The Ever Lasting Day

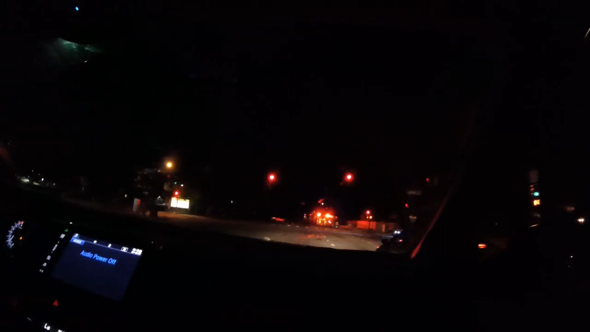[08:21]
I am. Are we dead? I leave it down. Yeah, that's pretty bad. One car jumped the medium. Yeah, no, this is like flipped over. Jumped the medium. Well, I don't know what the fuck that is. Fuck your vocabulary shit. So, can we go? It's like I'm just as fucked up.
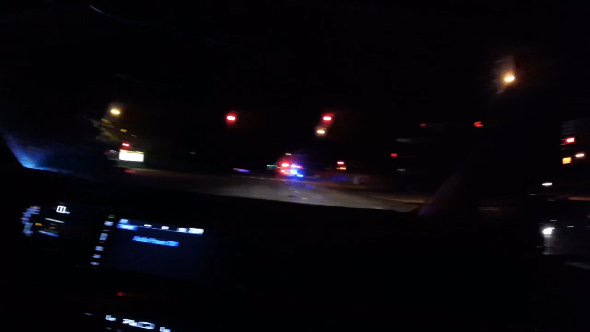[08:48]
Fuck them, just move their fucking dead bodies out the way and let the fucking people pass. Wait, I don't know if we could go. Here, let's let this lady go. Oh gosh. Yeah, this is bad. Alright, don't. There's three cars involved. Oh, damn.